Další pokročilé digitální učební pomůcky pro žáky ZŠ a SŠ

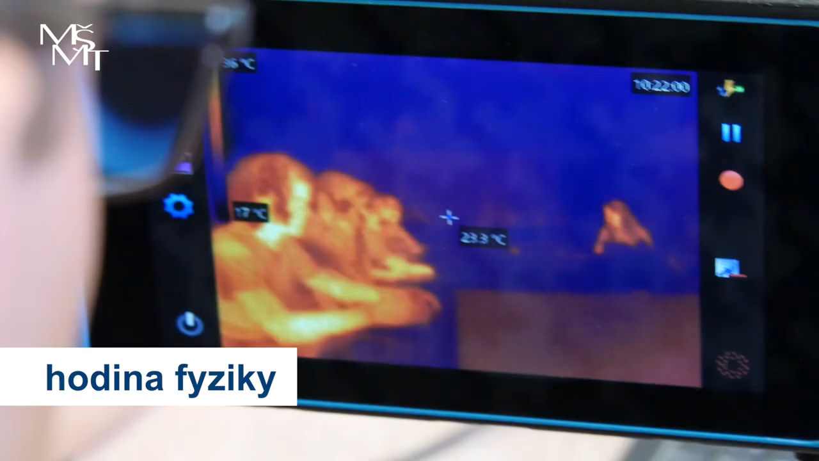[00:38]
Tady krásně teďka vidíte postavy, jak jsou teplé.
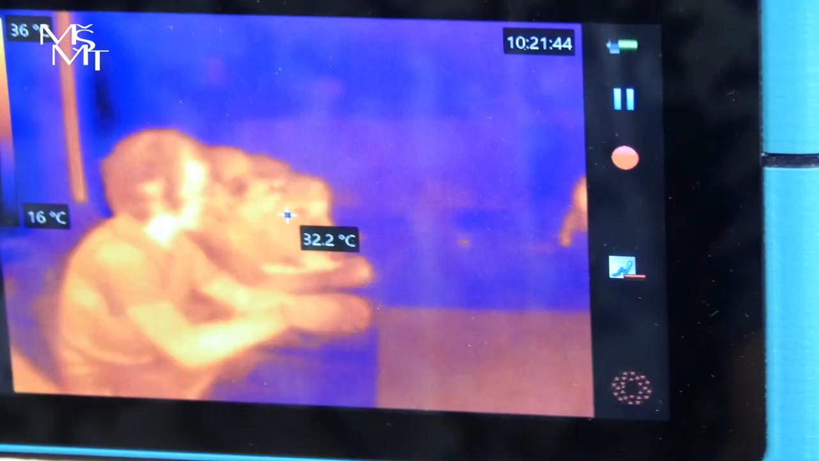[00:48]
On screen: spot 32.2°C, scale top 36°C, scale bottom 16°C
že vlastně třeba postavy, které jsou dál,
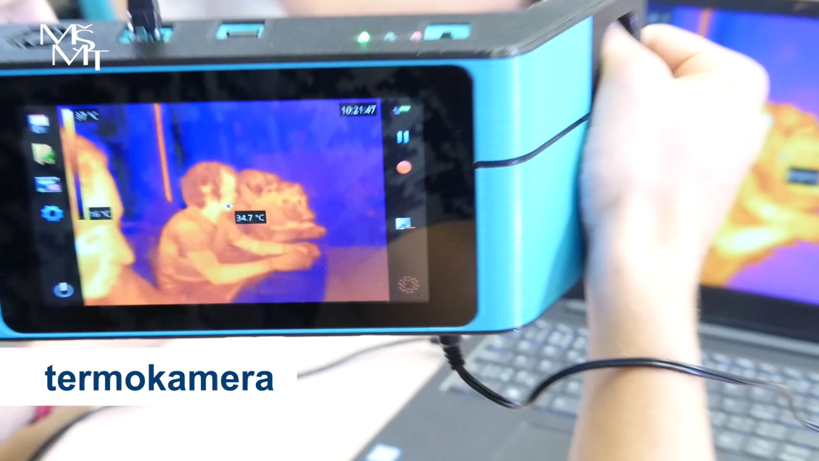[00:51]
On screen: spot 34.7°C
tak už se nám jeví jako by byly chladnější, protože proč myslíte?